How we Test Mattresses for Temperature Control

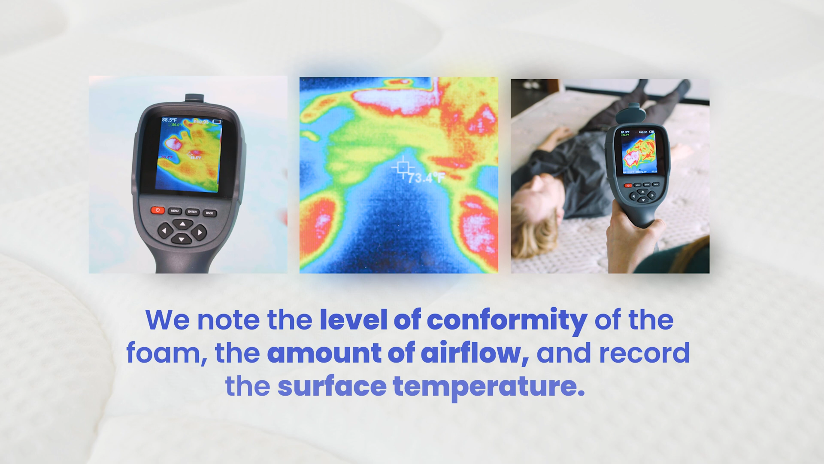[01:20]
On screen: spot 73.4°F
After each position change, we note the level of conformity by the foam, the amount of air flow, and record the surface temperature.
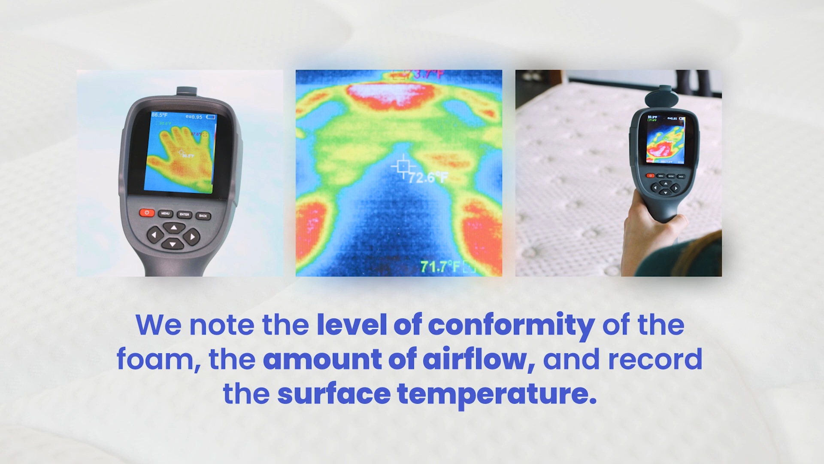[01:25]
On screen: spot 72.6°F
A mattress that remains temperature neutral can make a big improvement in your overall sleep.